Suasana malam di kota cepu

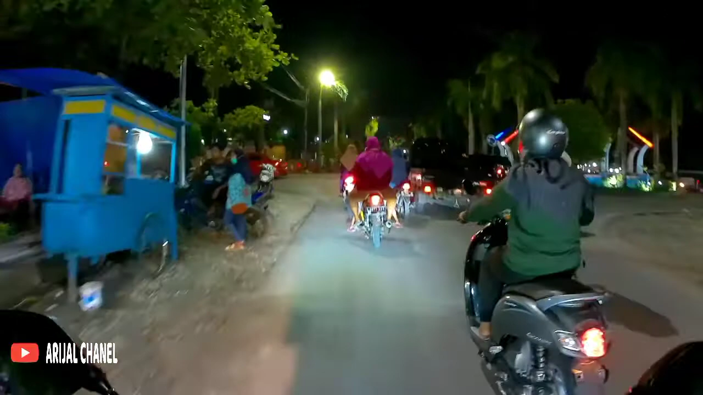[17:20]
Kita lurus saja ya teman-teman. Nih, Taman Seribu Lampu Cepu.
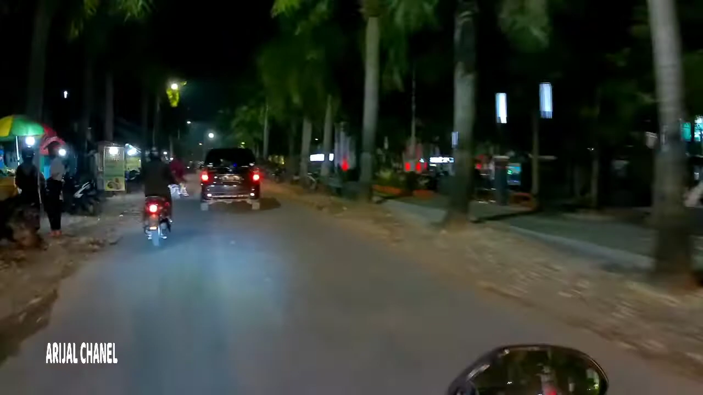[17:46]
Ramai ya teman-teman, sekedar nongkrong-nongkrong bersama keluarga.
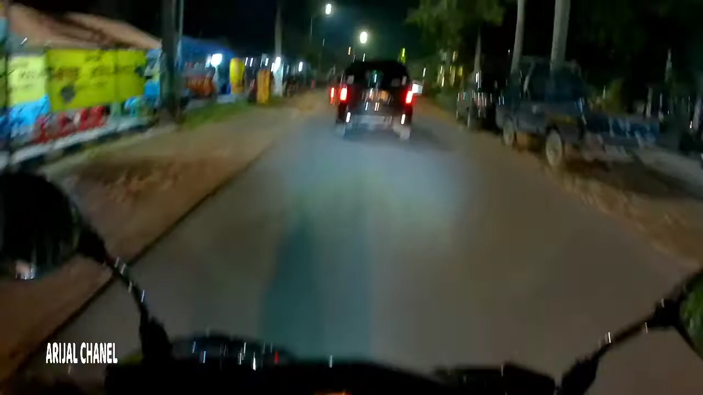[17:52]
Nampak ikonnya kota Cepu lagi ya teman-teman.
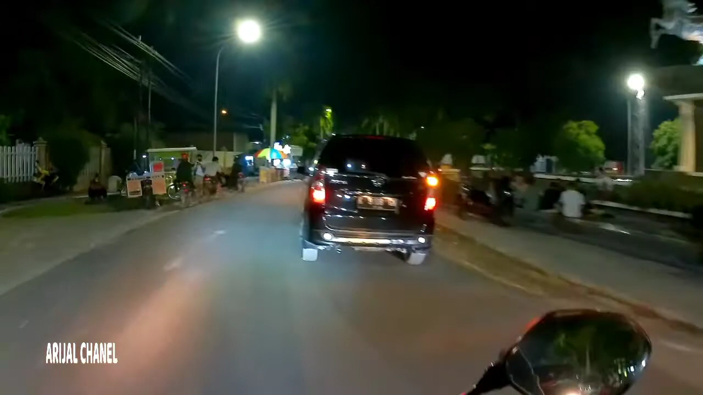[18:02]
Oke, kita salip karena mau belok sebelah kanan mobilnya. Sebelah kiri ada kantor Kecamatan Cepu ya teman-teman. Lampu merah ya teman-teman.
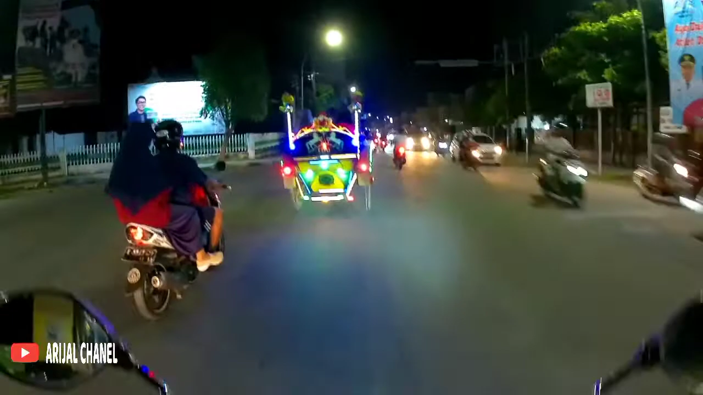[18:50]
Kereta buat muter-muter kota Cepu, jalan-jalan kota Cepu pakai kereta.